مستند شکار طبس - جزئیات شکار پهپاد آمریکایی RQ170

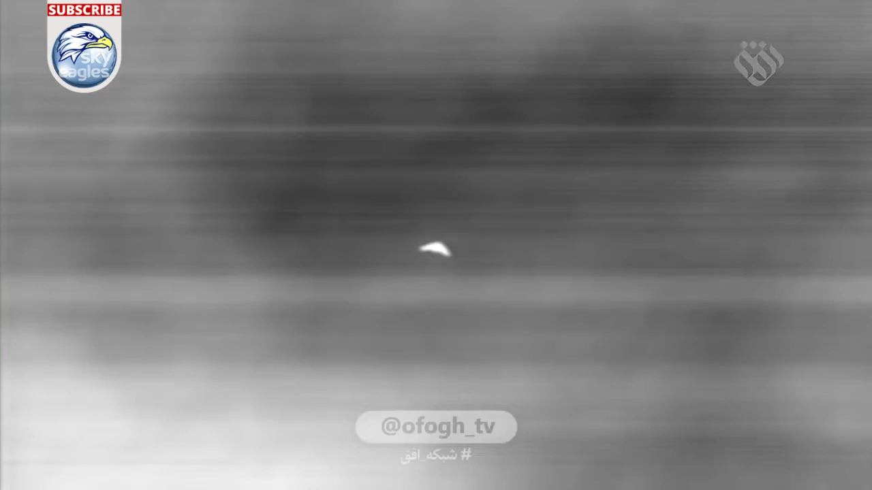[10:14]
شکل این هواپیما چیزایی که با چشم دیده بودن گزارش میدادن، تشخیص ما این بود که این هواپیماست.
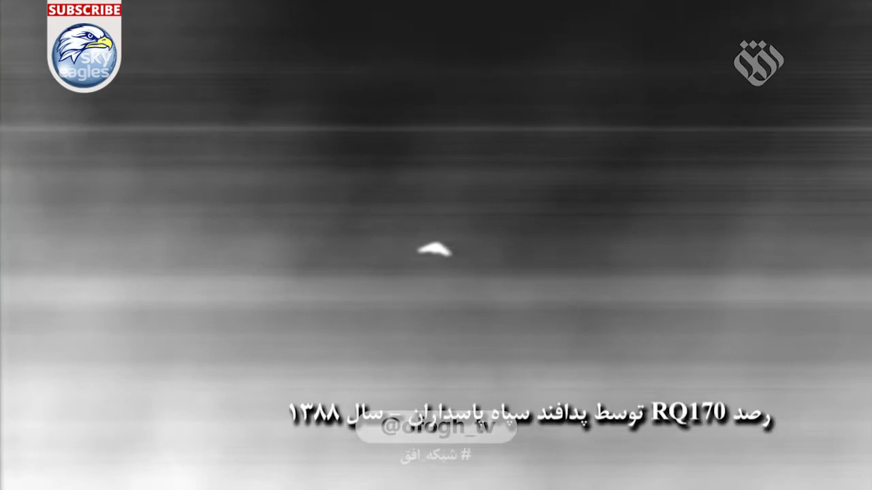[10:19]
چند نوبت پیش بودیم تا اونو از